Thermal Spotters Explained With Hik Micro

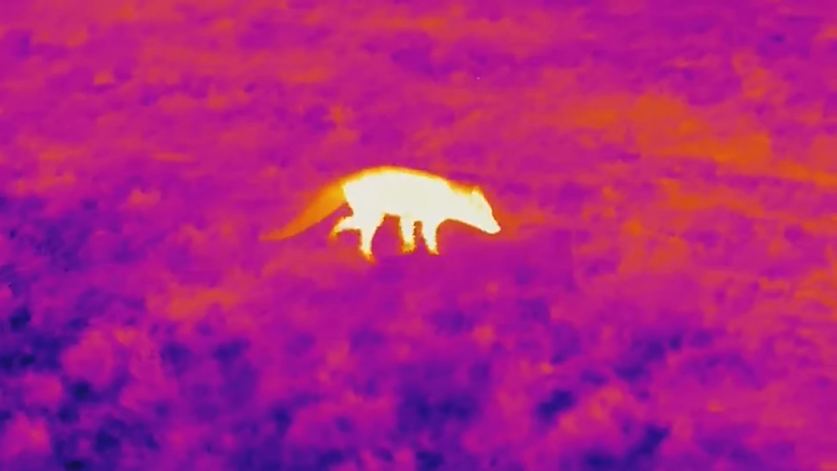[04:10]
We're also selling a lot of these to rural crimes and police forces who want to use the recording capability to gather evidence,
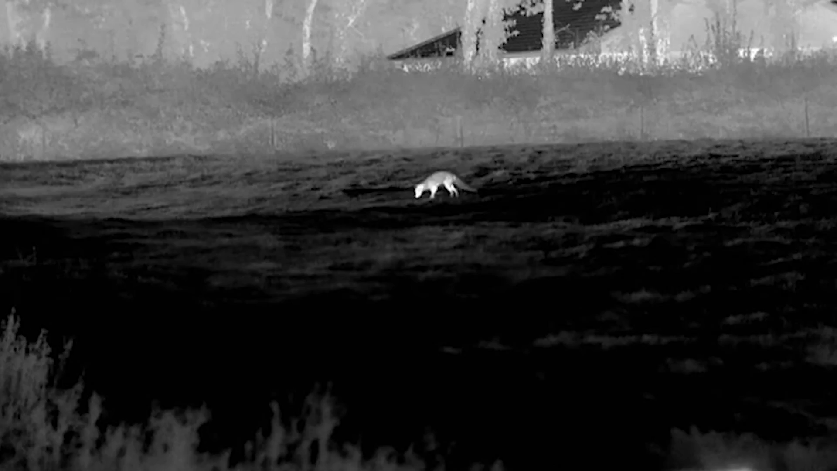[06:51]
This allows you to cover massive areas of ground quickly and you know 100% if there's something alive in there you're going to find it.
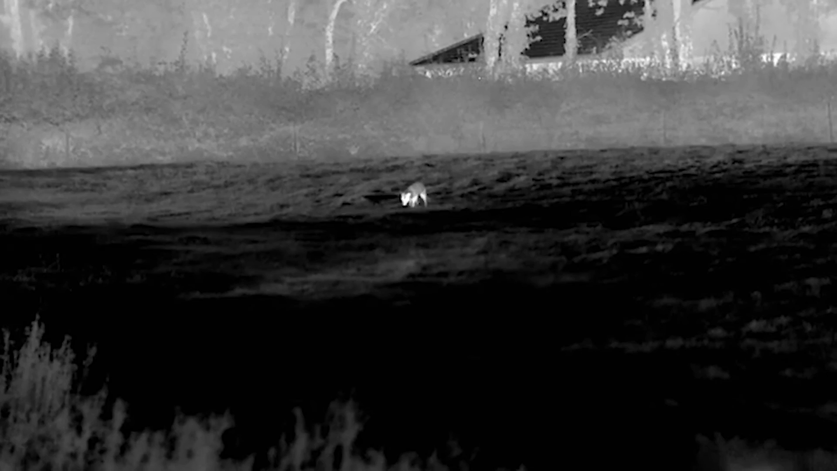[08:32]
it for pest control it just makes anything that's alive in a large empty space immediately jump out at you.
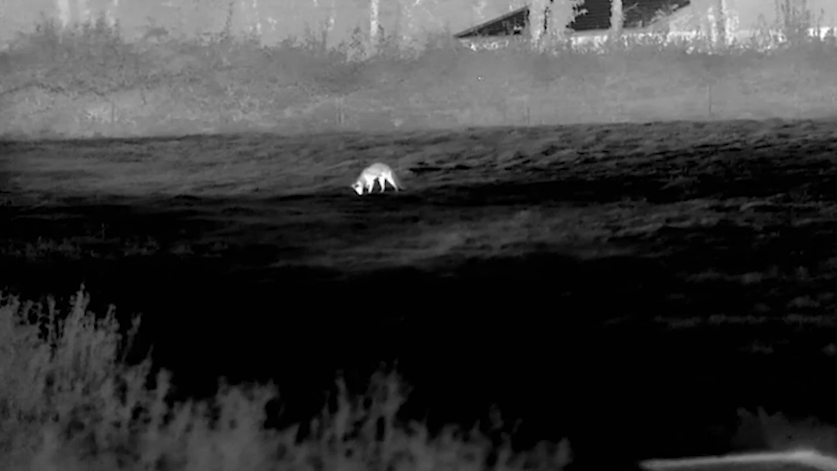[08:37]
So in my opinion the best way to buy a thermal is actually not in a shop which might not be very popular with our shopkeepers but